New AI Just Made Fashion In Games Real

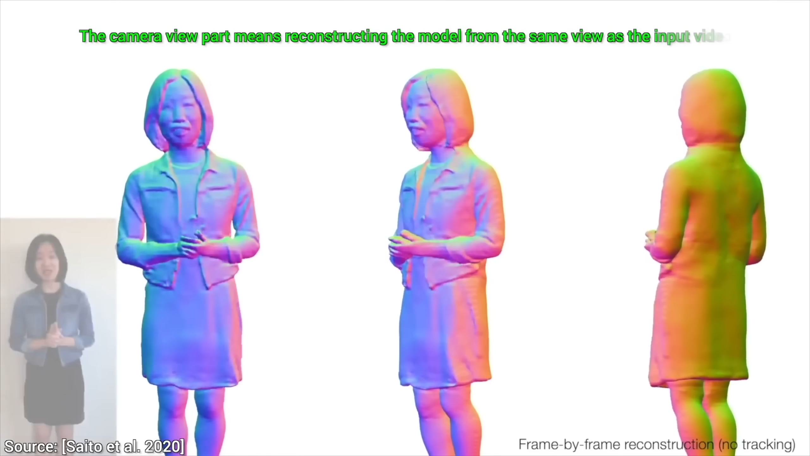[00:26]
Yes! With image to 3D models, you can turn a picture into a 3D person.